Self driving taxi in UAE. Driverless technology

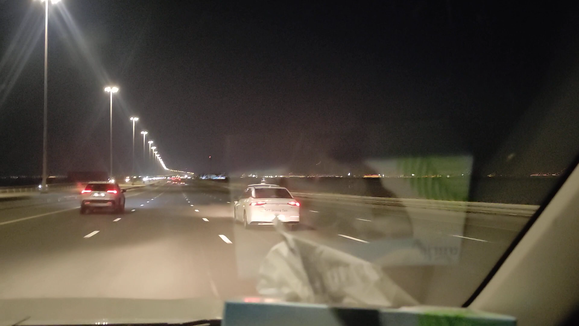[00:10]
اب یہ ٹکنالوجی کا دور آ چکا ہے دیکھنے زون کروں مہر اپنے پاس ہے شیشے اس کے تھوڑے ڈرائیورن ٹیکسی ہے لیکن اس میں اندر کوئی بھی نہیں ہے ہم نے چیک کی ہے یہ سلف ڈرائیورن گا اس کے بیچے لکھانا ہے ساتھ میں گئے